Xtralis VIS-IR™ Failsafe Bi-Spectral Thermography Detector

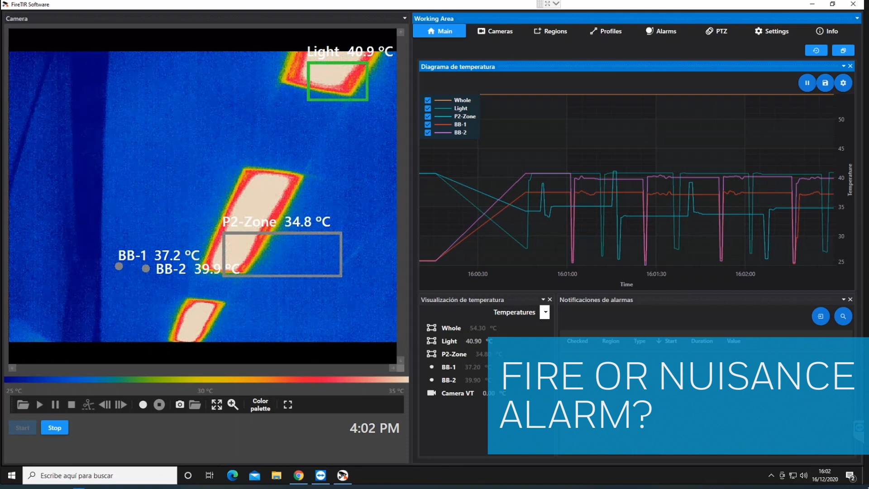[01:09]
the risk and disruption of nuisance alarms with simple programming smart algorithms detect
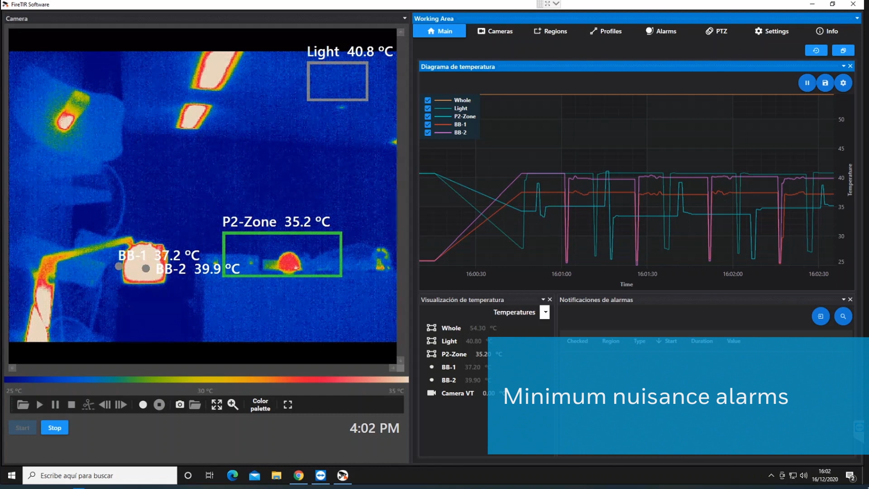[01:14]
a rise above a defined fixed temperature and a change in the rate of temperature rise this
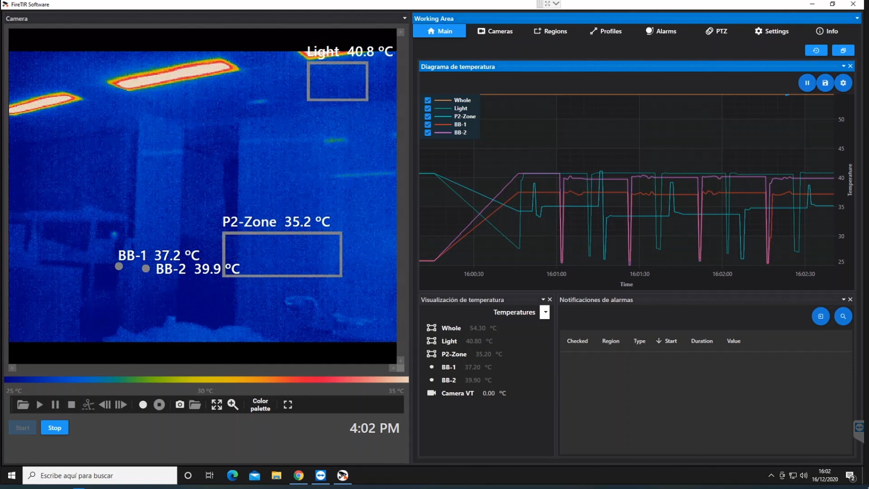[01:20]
way fire threats are detected earlier while nuisance alarms are eliminated extrallis visor allows you to set as many individual regions of interest as you need each
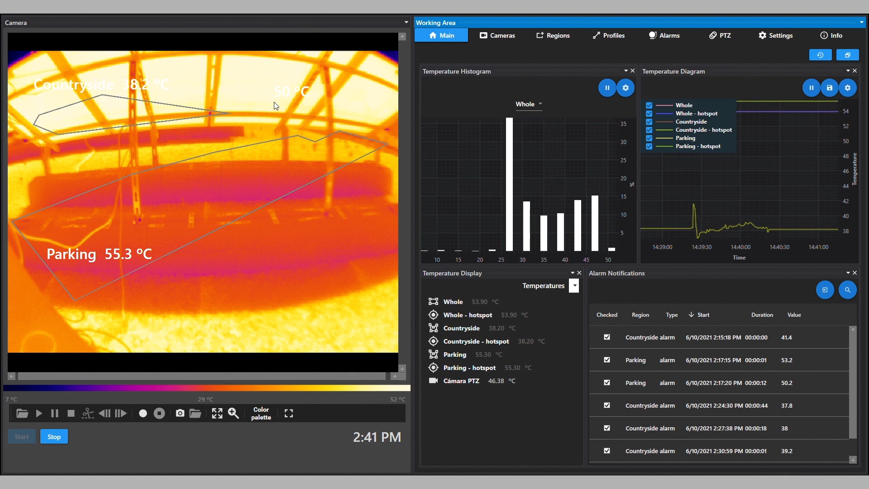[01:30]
region can have a different fixed temperature or rate of rise setting so one extrallis visor device can monitor several areas simultaneously and only trigger an alarm when
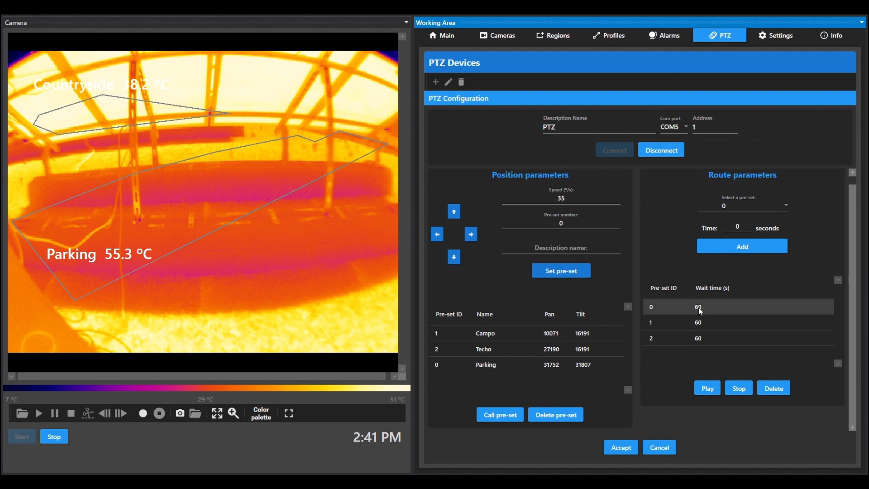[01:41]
a specific area reaches its defined fixed temperature or rate of rise